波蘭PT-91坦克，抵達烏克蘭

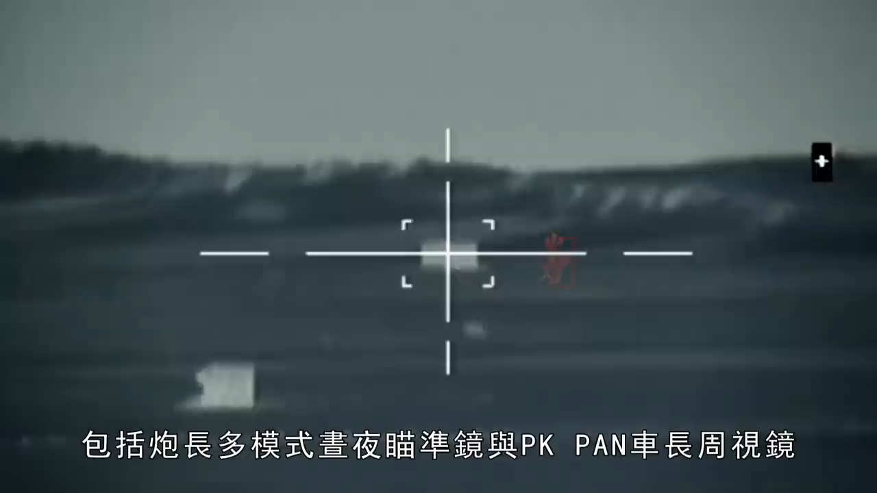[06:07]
包括炮掌多摩式昼夜瞄准镜与PK PAN车掌周视镜探测距离方面白天可在5500米外